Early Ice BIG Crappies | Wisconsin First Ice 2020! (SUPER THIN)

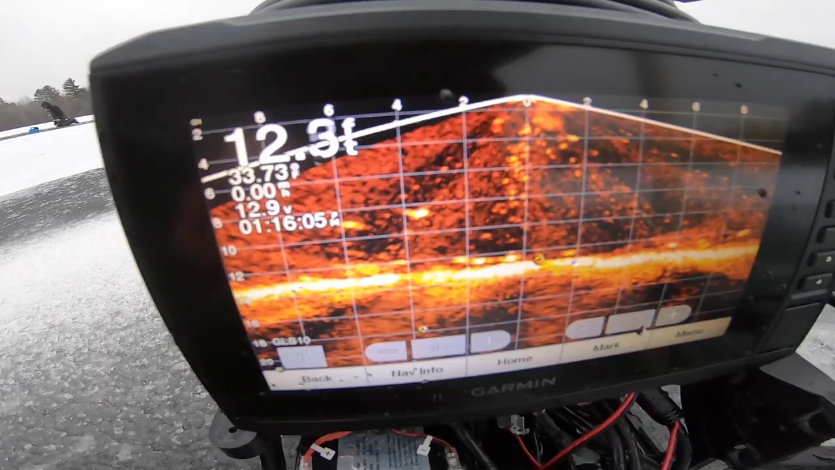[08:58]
On screen: depth 12.3 ft
another nice one I have honestly let me show you here quick on the GoPro I have a ton of marks down there and what I had going is he came in from over here
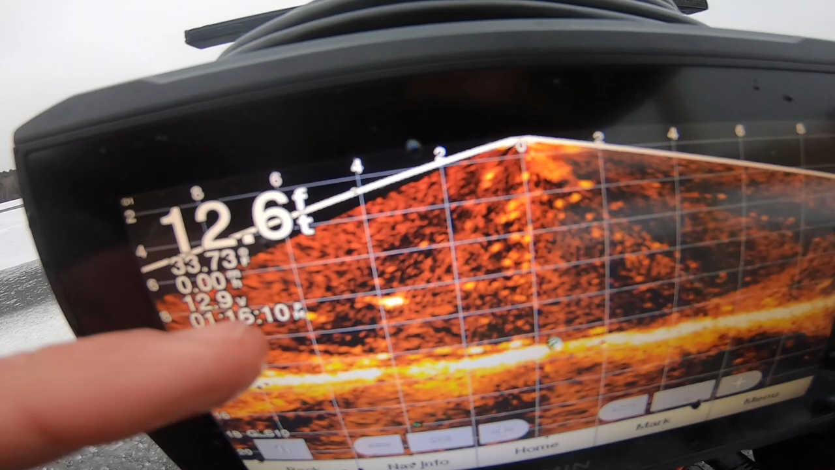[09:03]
On screen: depth 12.6 ft
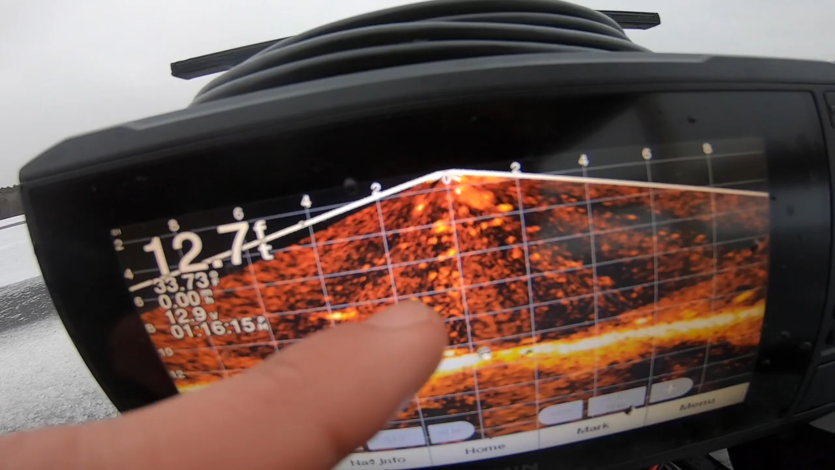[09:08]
On screen: depth 12.7 ft
he came in from over here while I was dropped down here and he just came flying in I knew he was gonna be the one